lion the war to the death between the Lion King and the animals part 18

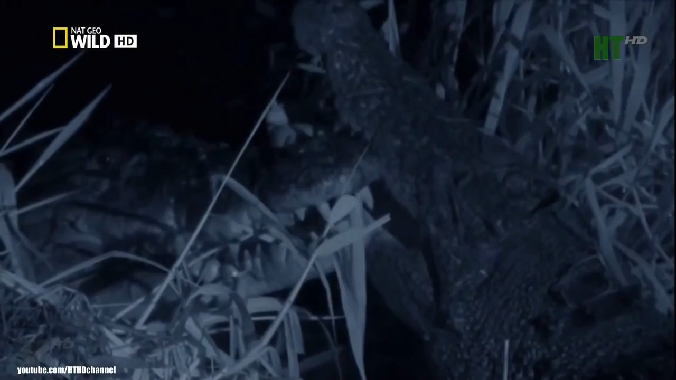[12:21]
Vào những mùa khác Cá sâu đực chẳng bao giờ để con cái đến gần như vậy Nhưng tối nay Chúng tiếp cận nhau thật dịu dàng
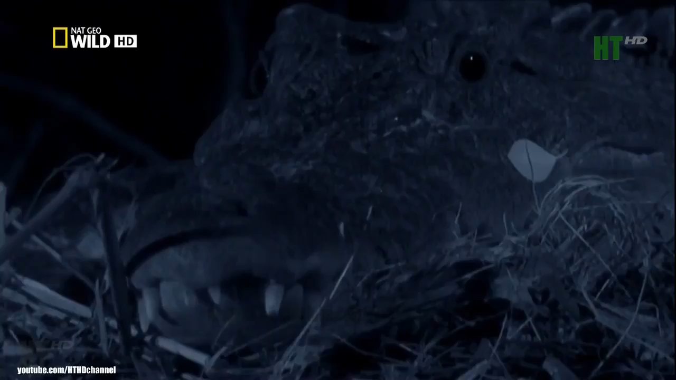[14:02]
Khoảng 6 tuần sau khi giao phối Con cái sẵn sàng sinh nở Camera hồng ngoại có thể quan sát được quá trình trở dạ của cá sâu mẹ trong đêm tối đen như mực Nó bắt đầu mở cái tổ mà nó đã cất công xây dựng bấy lâu lên
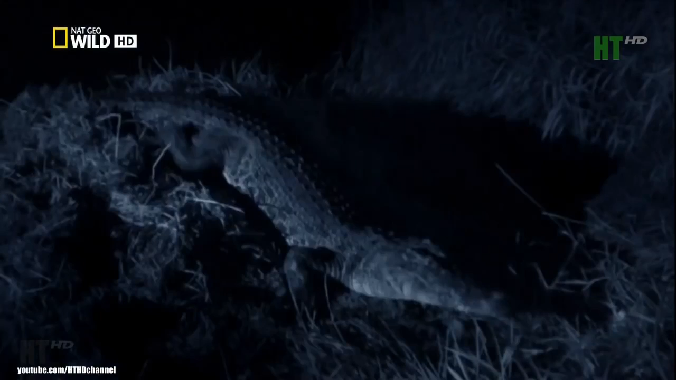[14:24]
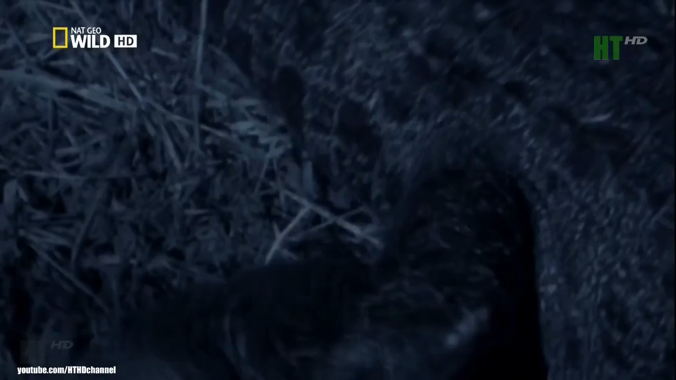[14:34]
Nó là một con cá sâu to lớn và có thể đẻ hơn 80 trứng
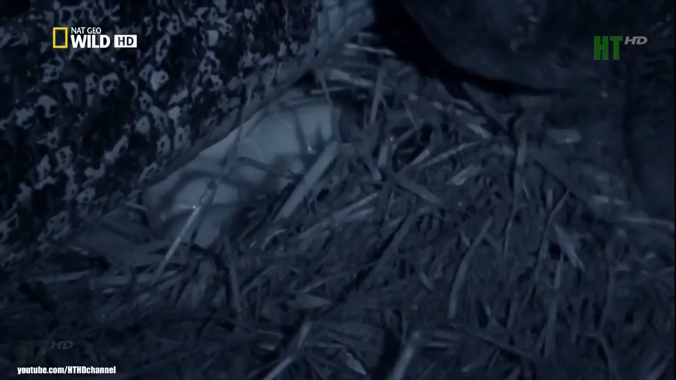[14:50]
Một số được thủ tinh bởi Peloponkin Nhưng những con đực khác cũng đã giao phối với nó